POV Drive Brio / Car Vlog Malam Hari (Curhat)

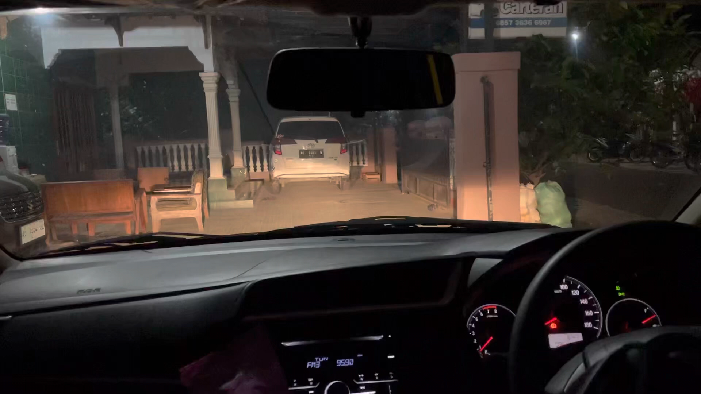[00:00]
Assalamualaikum warahmatullahi wabarakatuh. Kita off driving malam hari, car vlog ya. Ini car vlog malam hari. Oke. Bismillahirrahmanirrahim. Terakhir kali tak kayak kamera.
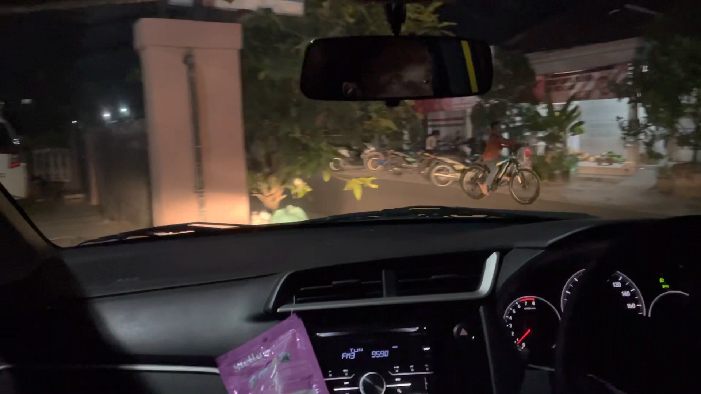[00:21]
Tak lampunya belum tak nih. Event Padang. Ini ya.
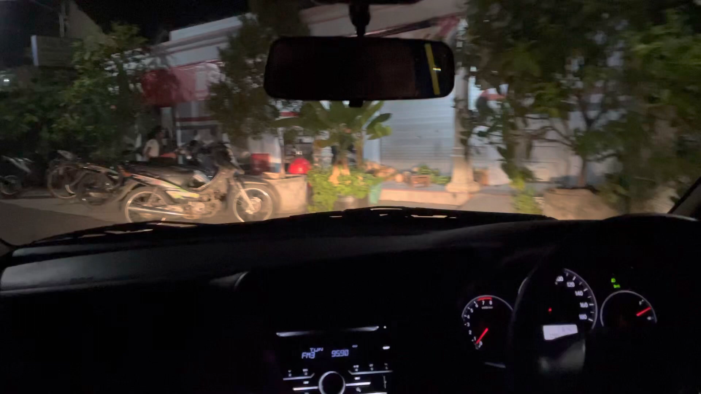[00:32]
Kali ini kita tidak belajar mengemudi, cuma car vlog biasa aja di malam hari.
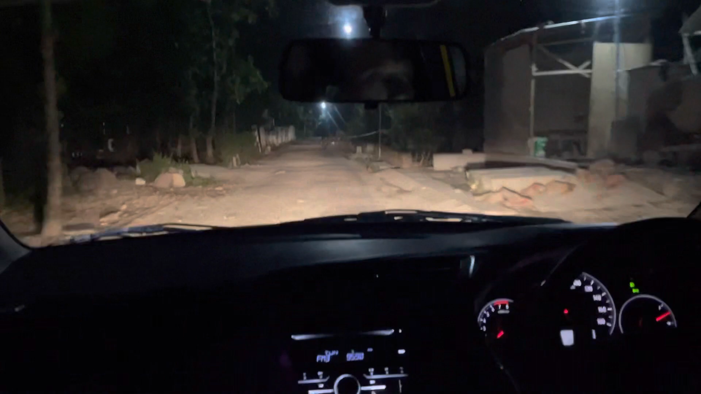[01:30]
hanya separuh karena malam hari kurang begitu cerah. Oh iya, ini kamera GoPro lebih cerah. Enggak apa lah, lupa enggak bawa GoPro. Kita mau cari kulkas di daerah perkotaan Madiun Kota.
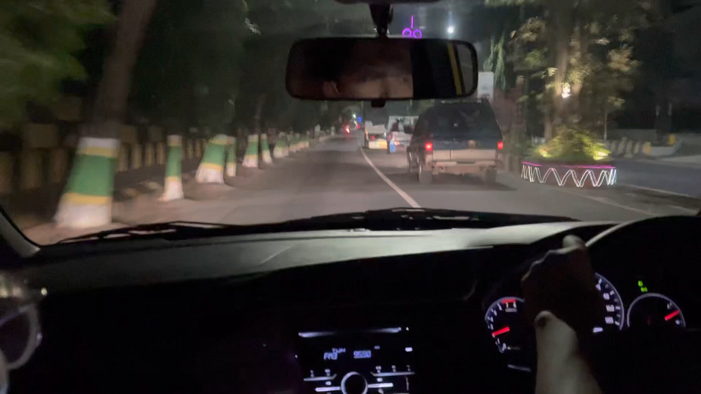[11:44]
ada mobil guys. Jadi nyalip kita di mobil ternyata. Motor itu lah, motor baru itu loh. Aku diterpani ngomong.
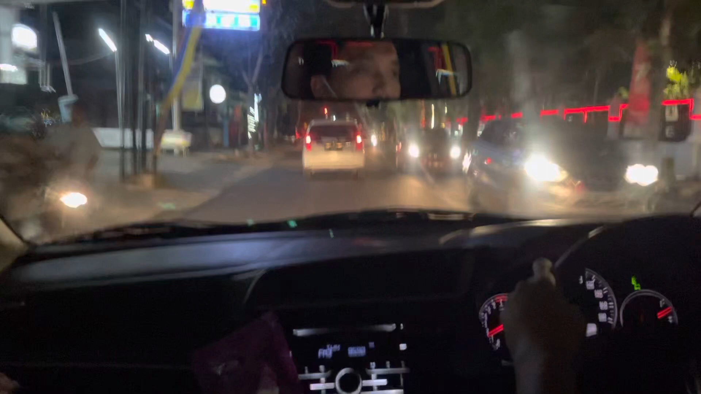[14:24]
Gini guys, nggak jadi hijau loh kita nanti. Kalau gini caranya. Samping kiri, sepi.